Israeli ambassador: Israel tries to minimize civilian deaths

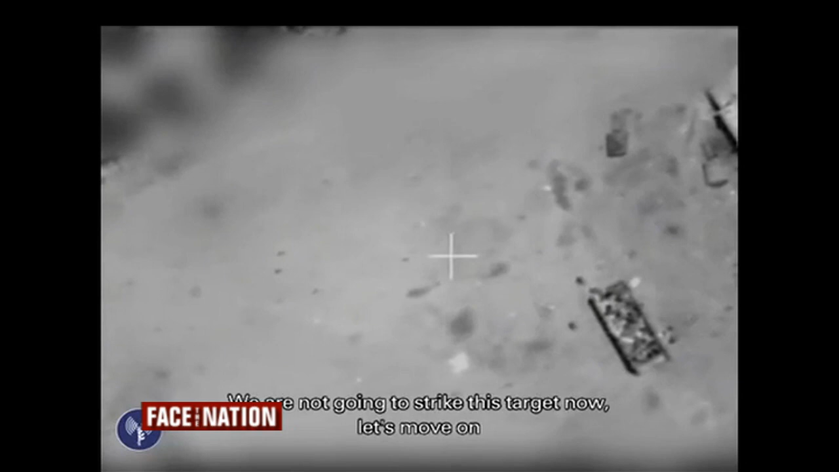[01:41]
Well, there you have it. And this was the pilot being told there are children there or something.